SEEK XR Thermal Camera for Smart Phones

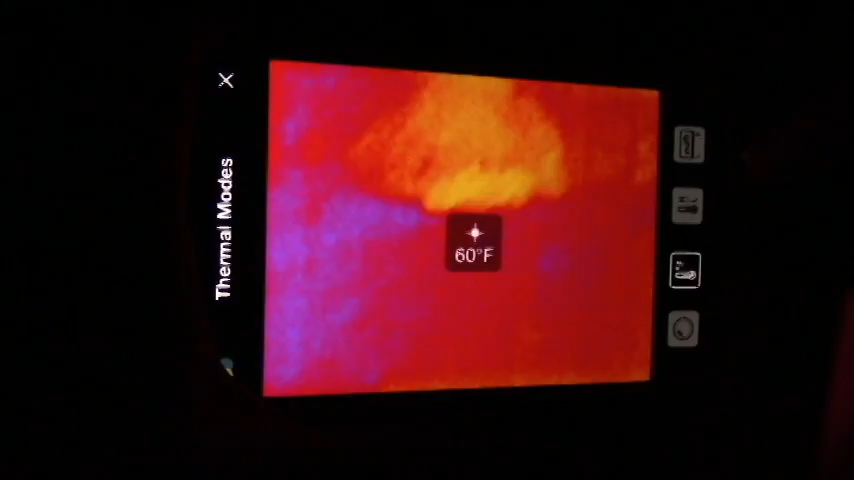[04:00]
On screen: spot 60°F
You can see hot spots.
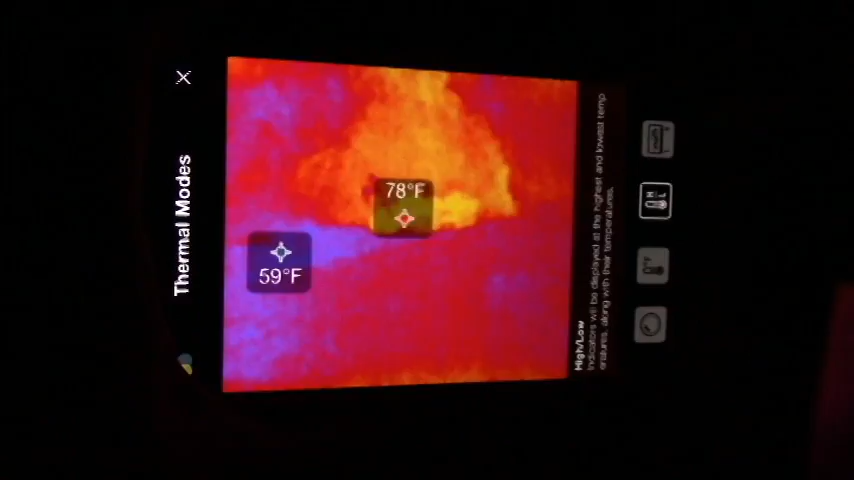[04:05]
And you can set this range. And then you can also go over here and pick different colors.
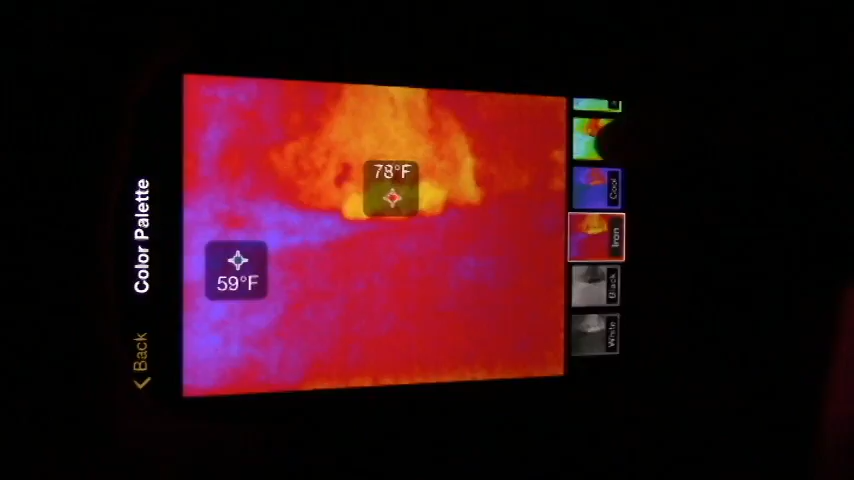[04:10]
So depending on what you're trying to look for there's all these different colors you can go through. Sorry for being shaky.
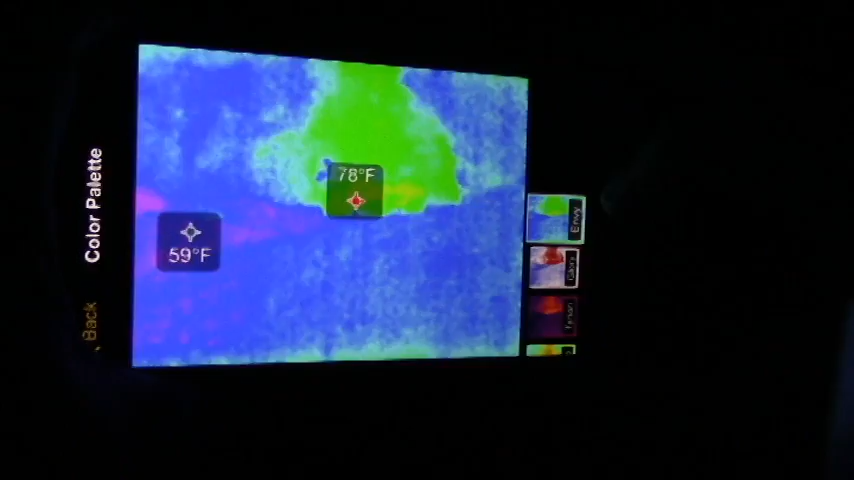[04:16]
I'm trying to hold it in front of the camera. So it helps you to you know find stuff depending on what your application is or what you're looking for.
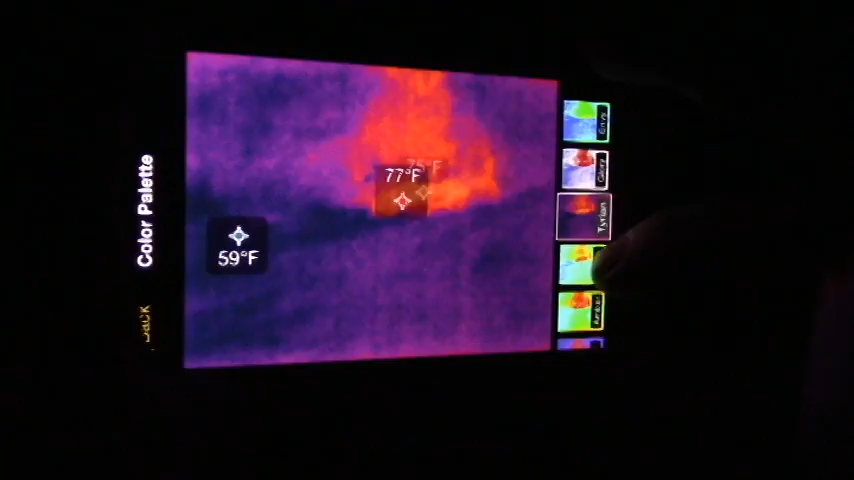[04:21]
All these different customizable. This is almost like this mode right here is almost like a night vision.
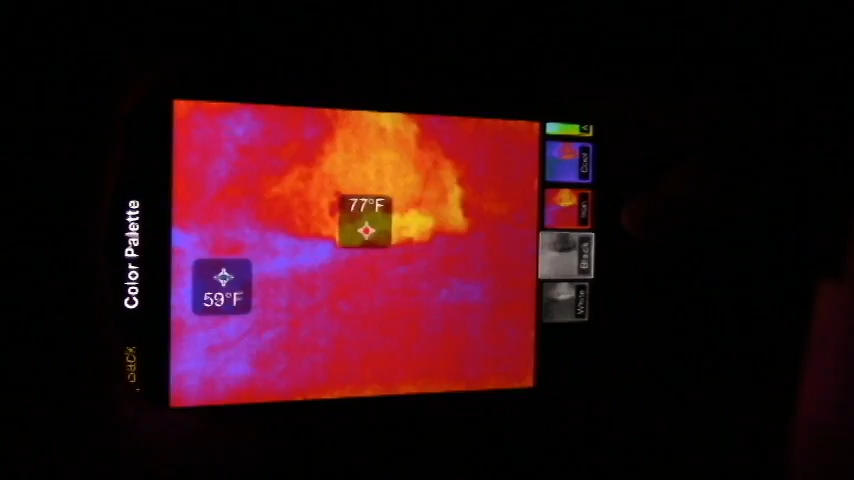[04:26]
So I have it set for a hot spot.
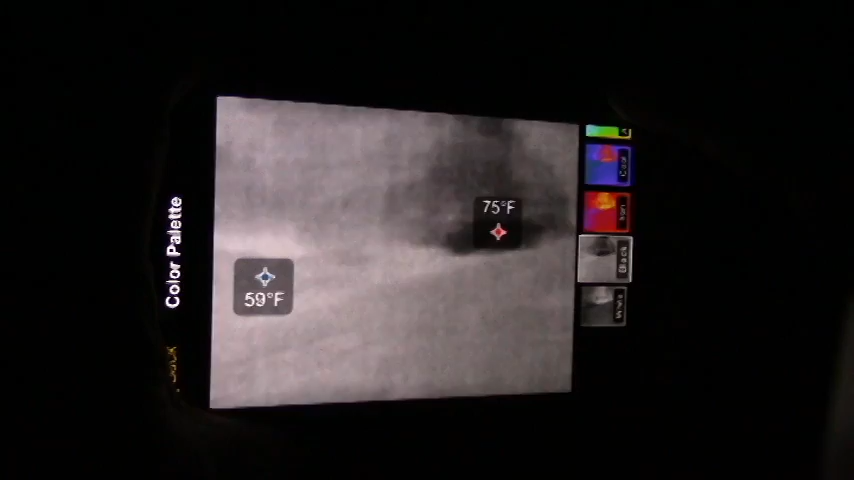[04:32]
So it's targeting the hot spot as you can see right there. So no matter where I move it's telling me where there's some hot object that's over a certain temperature.
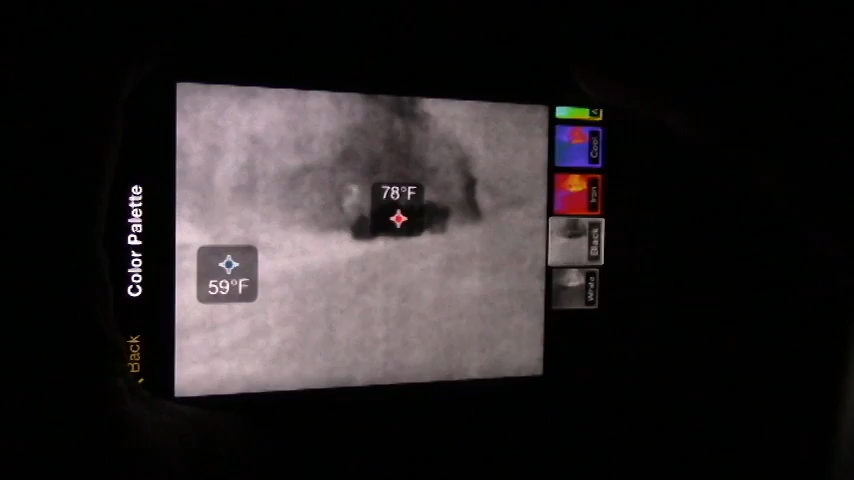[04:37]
On screen: min 59°F
You can control that whatever temperature you want.
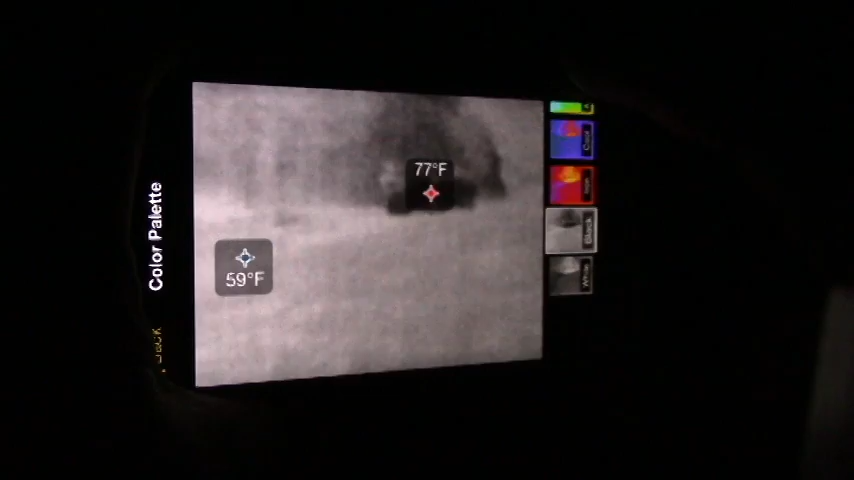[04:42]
So if you're looking for game or something like that you can set the temperature range and as you move around it's going to put that target on it. So anyways free app that comes with this.
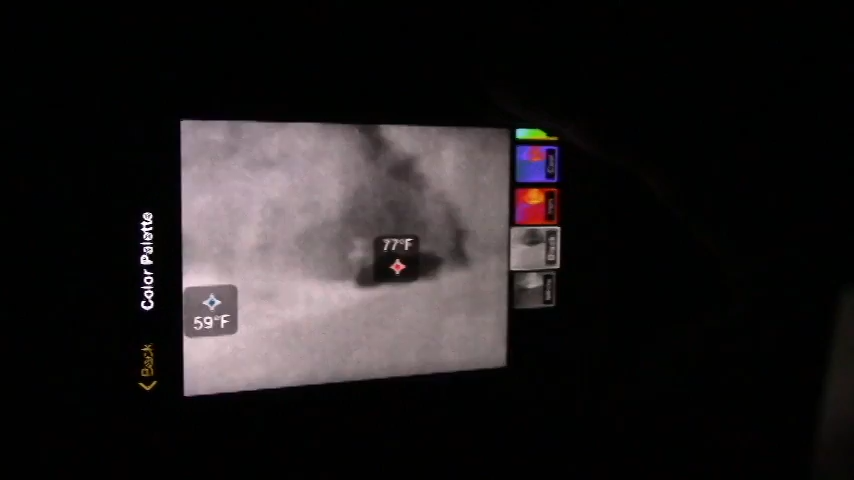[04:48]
You just download it and when you plug your Seek XR in it automatically notices it, pulls up the application and you're good to go.
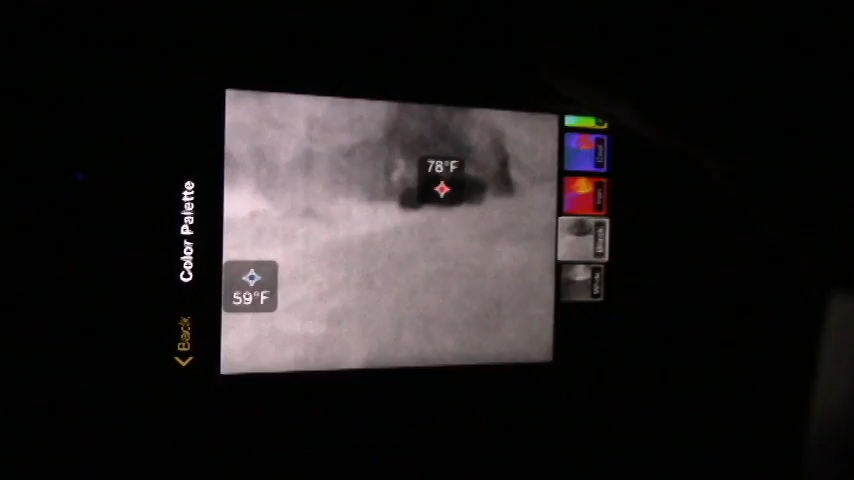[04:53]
So something really fun to play with.
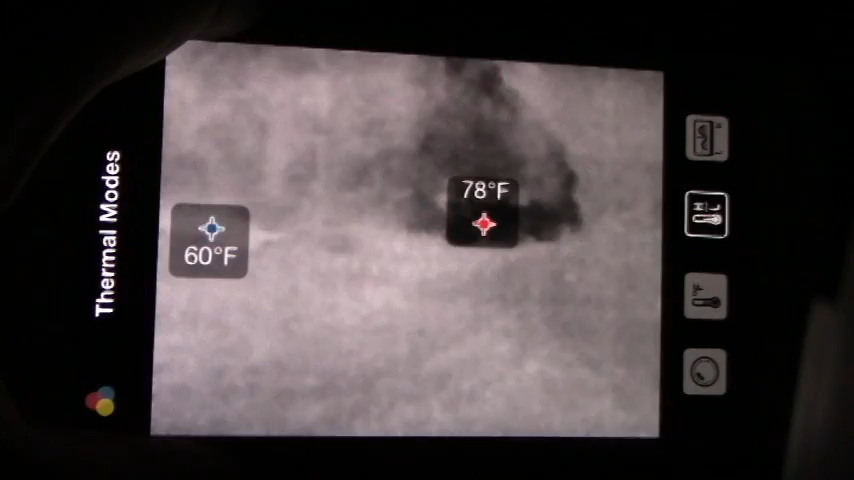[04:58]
On screen: max 78°F, min 60°F
Okay so we've got the tracking the hot spot on and the cool spot there. You can see it's on the quads right now down there is the hottest spot.
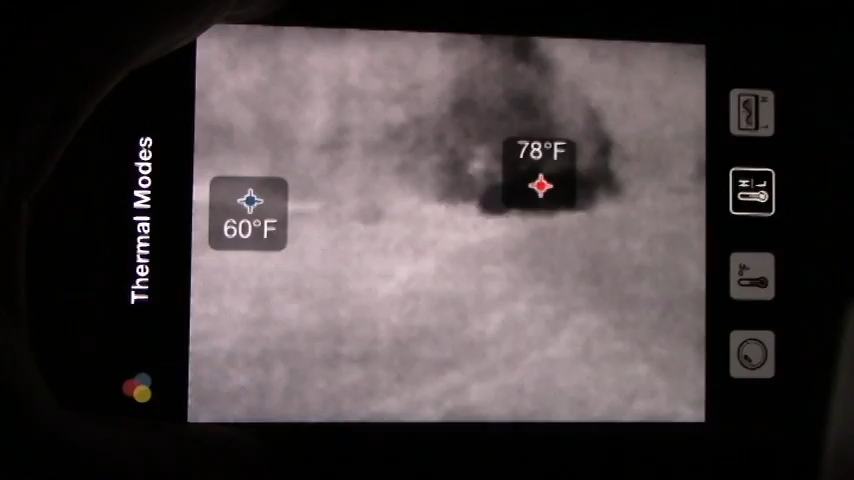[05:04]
On screen: min 60°F
Now my brother's going to walk towards the quads and watch it will pick him up and start tracking him.
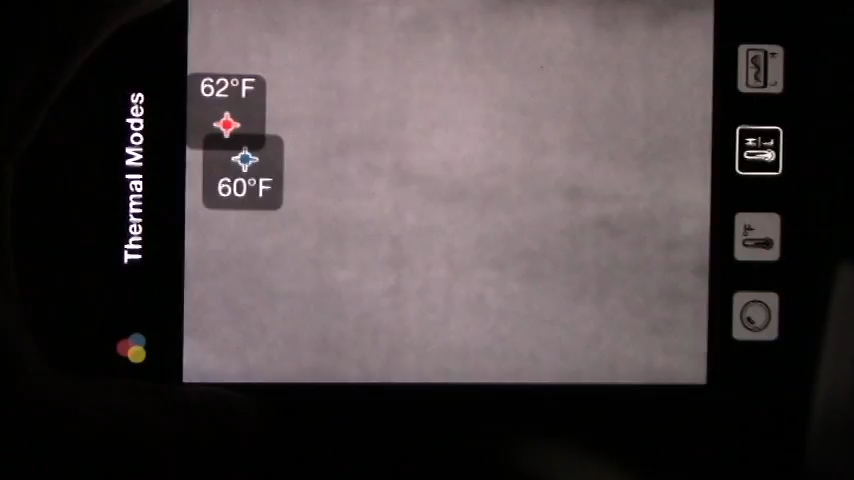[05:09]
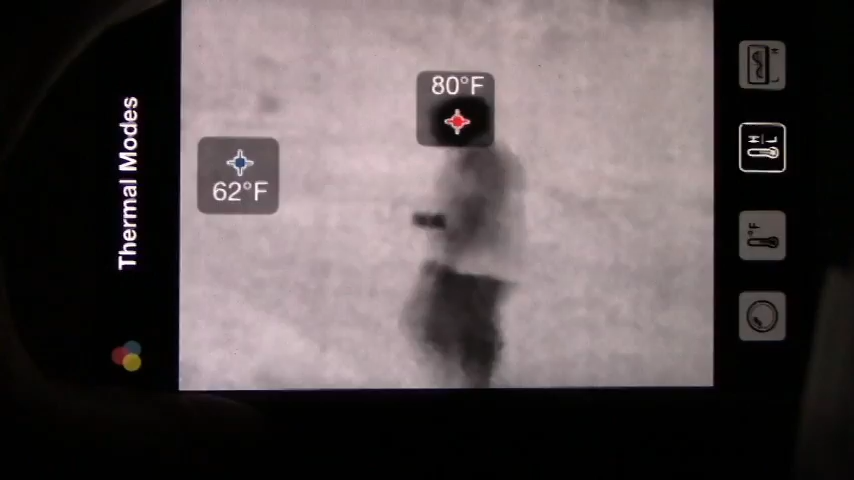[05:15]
On screen: min 62°F
And evidently his head is the hottest point on his body which makes sense.
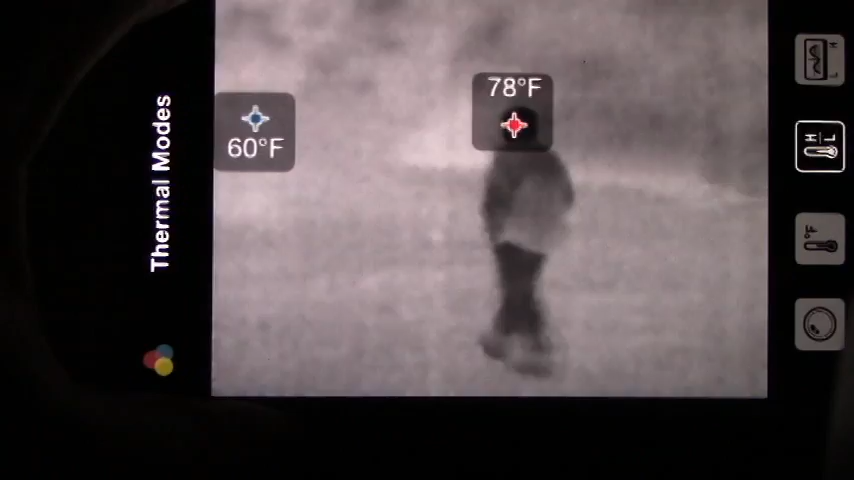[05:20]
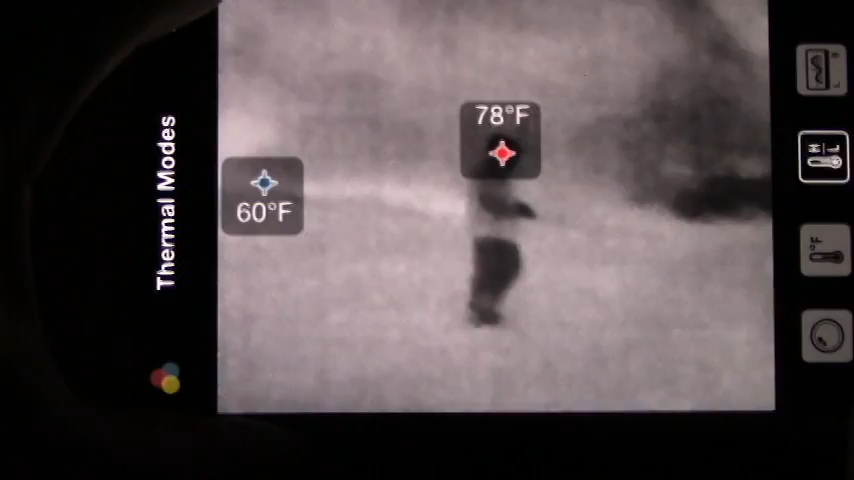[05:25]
But as you can see there's no problem whatsoever seeing him.
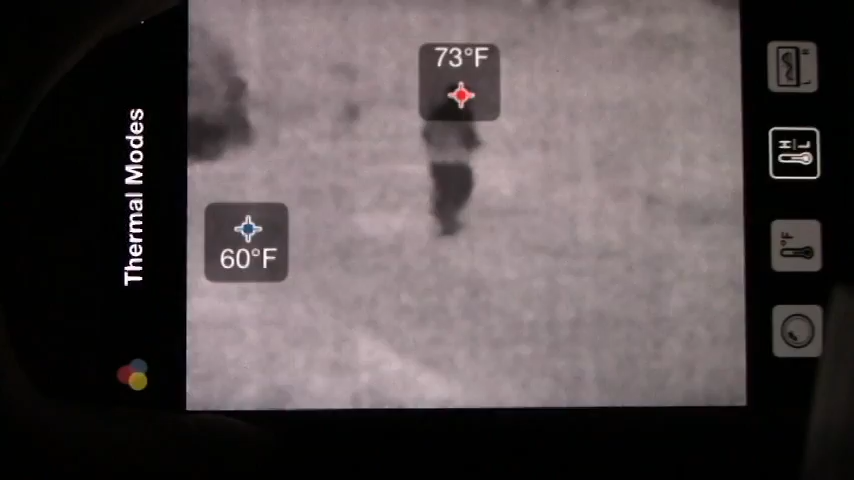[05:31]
On screen: min 60°F
See it jump to the quads there and now it jumped back to him.
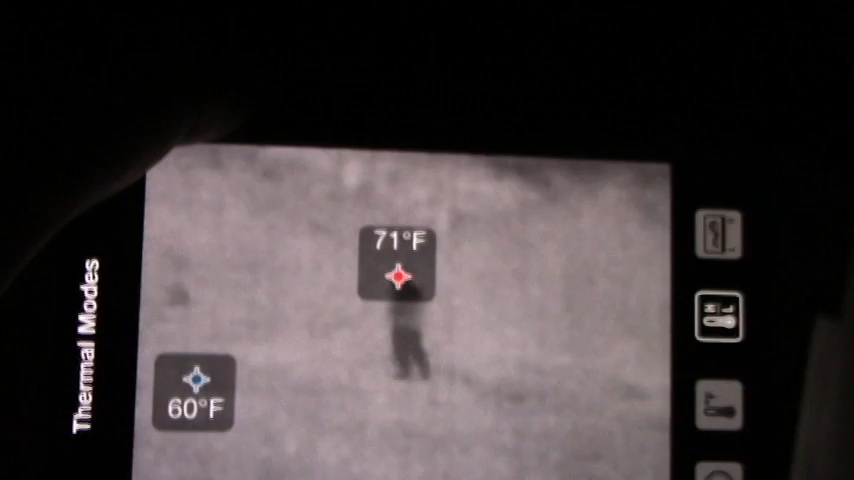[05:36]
On screen: min 60°F
And then I'm going to lower this and show you how dark it is out there just so you can see that.